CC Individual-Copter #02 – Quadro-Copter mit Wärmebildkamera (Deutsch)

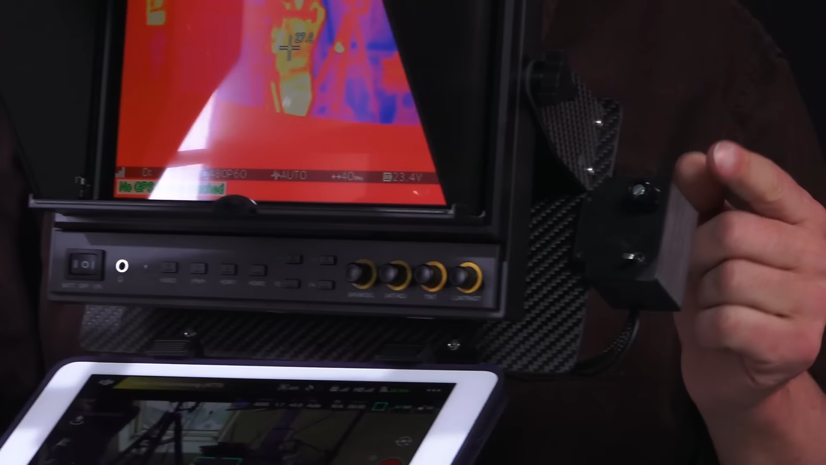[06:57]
Und diese kleine Box hat einmal einen Drehpotentiometer und einen Schalter.
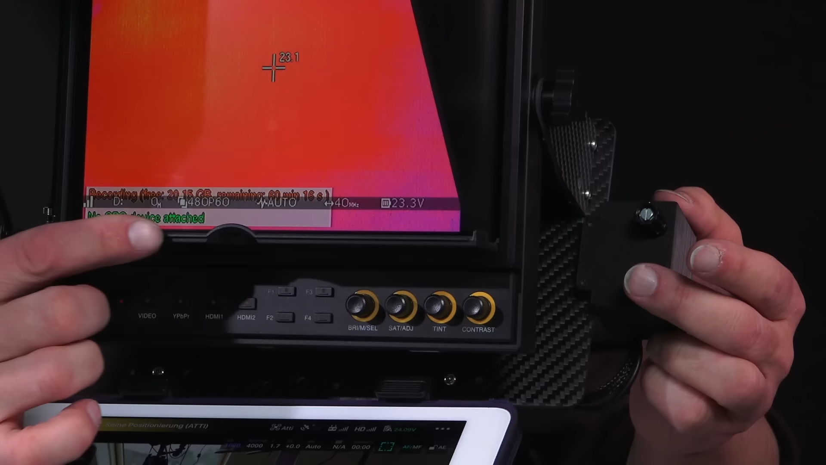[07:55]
Wenn ich den wieder runter, dann Stop Recording. Das heißt, ich kann im Flug die Aufnahme der Optris ein- und ausschalten. Hier seht ihr das Wärmebild. Der Monitor hat zwei HDMI-Eingänge.
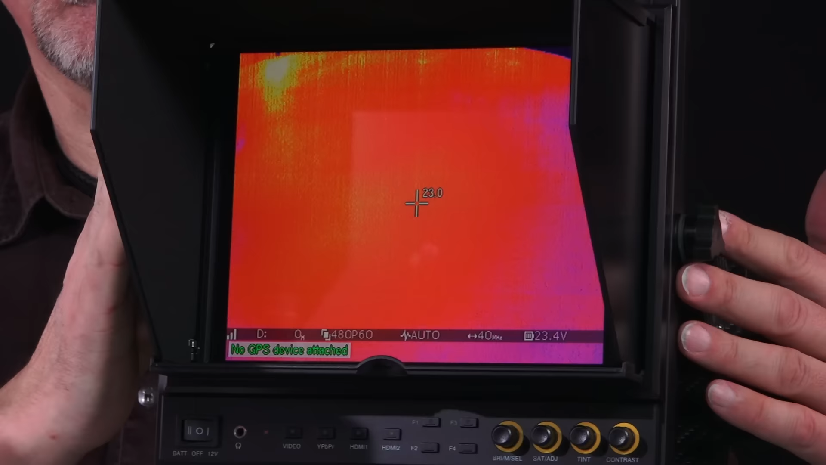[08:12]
Das heißt, ich habe die Möglichkeit, mir hier oben einmal das Wärmebild anzeigen zu lassen. Und ich kann alternativ,
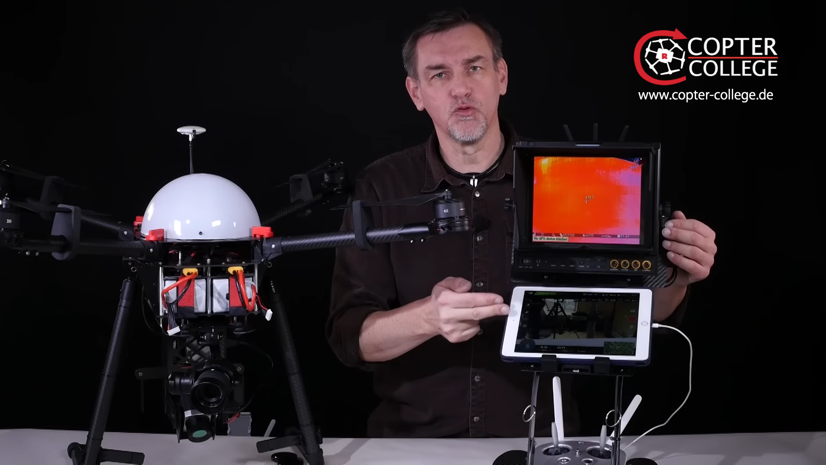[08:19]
wenn ich hier unten beispielsweise Flugrouten mir anzeigen lasse, dann auch hier oben das normale Bild anzeigen lassen. Ich schalte dann hier einmal um. Ich muss jetzt einmal ein bisschen mir das nach hinten kippen, dass ich das sehe, wo der Schalter ist. Ich schalte dann hier von HDMI 1 auf umgekehrt von HDMI 2 auf HDMI 1 um.